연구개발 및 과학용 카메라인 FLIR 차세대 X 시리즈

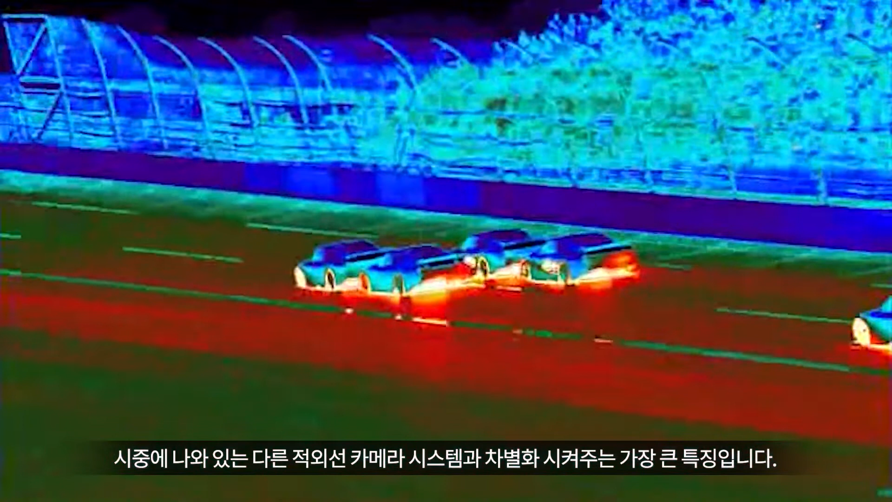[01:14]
Additionally, the FLIR Research Studio software now allows you to
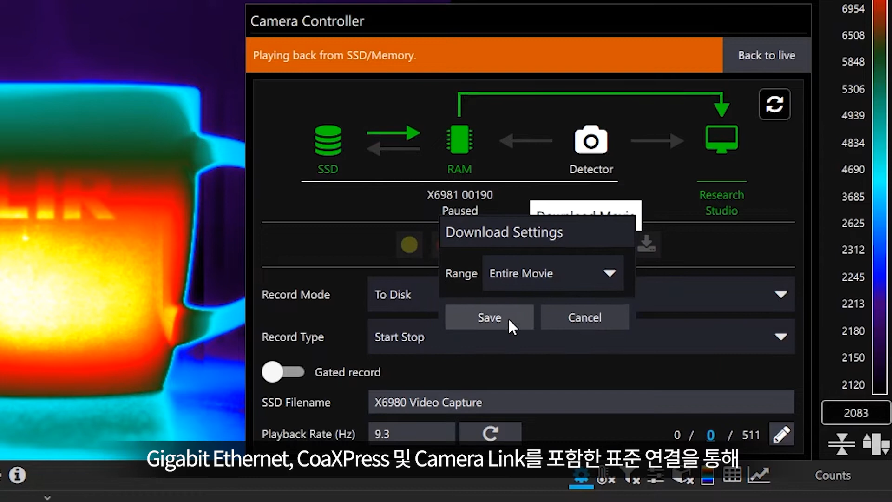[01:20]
transfer recordings from the solid-state disc over standard connections including Gigabit Ethernet, CoExpress, and CameraLink.
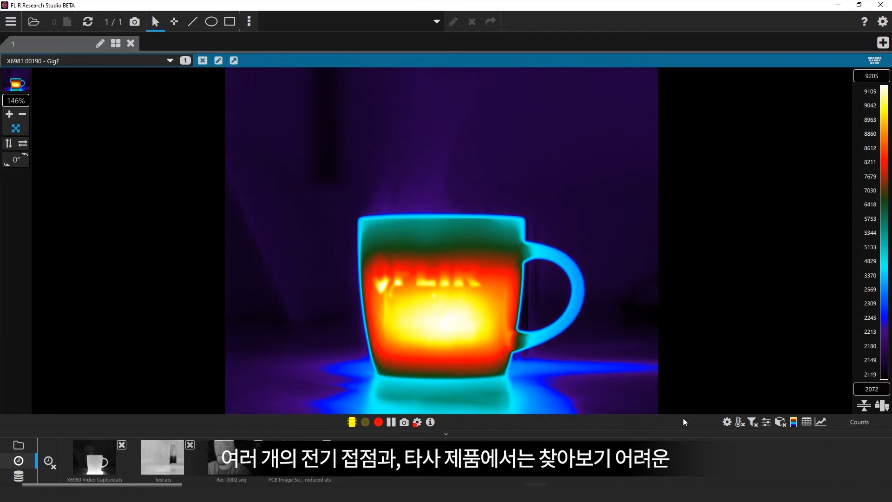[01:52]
Using a small group of electrical contacts and a unique 4TB lens mount, the cameras will work with both our standard manual focus lenses and our new motorized focus lenses.